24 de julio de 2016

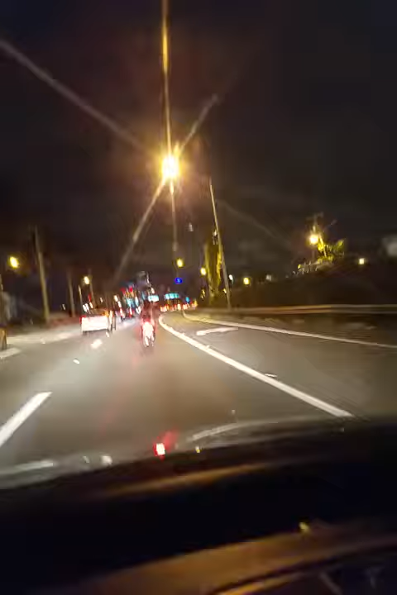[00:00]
Manejando de noche rumbo a la playa acá de Sound Beach Con una buena rola, le vale piña a la negra ¿Vieron banda? ¿Vieron lo que pasa cuando andan a piña?